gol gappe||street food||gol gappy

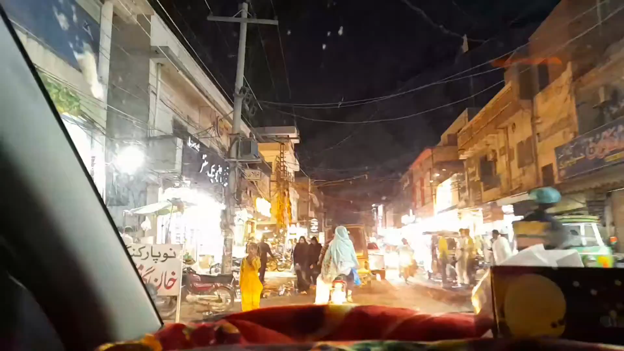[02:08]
خالی نہیں دیکھی تو یہ دیکھیں ہم جا رہے ہیں اس ریڑی والے کے پاس جہاں پہ وہ گلگپے والا کھڑا ہوتا ہے اچھا وہ ہوتا صرف رات کے ٹائم ہے جب بھی کبھی کوئی ملتان آئے تو وہ
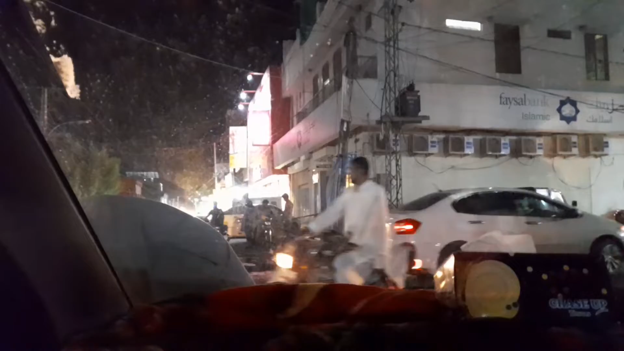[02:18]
رات کے ٹائم میں اس کے گلگپے گلگر سے کھا سکتا ہے تو یہاں پہ مازگاڑی چیک کر
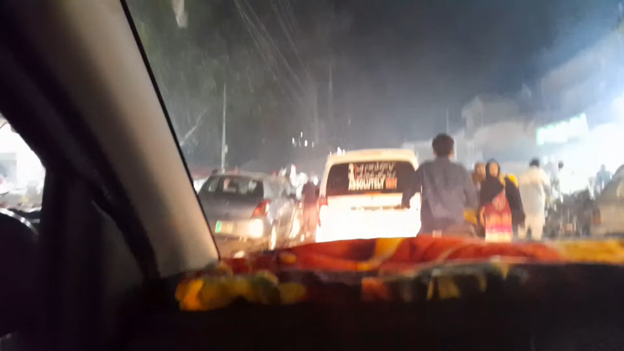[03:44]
اور جب ہم دوبارہ چلے تو یہ گاڑی آگے سے گزر رہی تھی مجھے اس پہ وہ عمران خان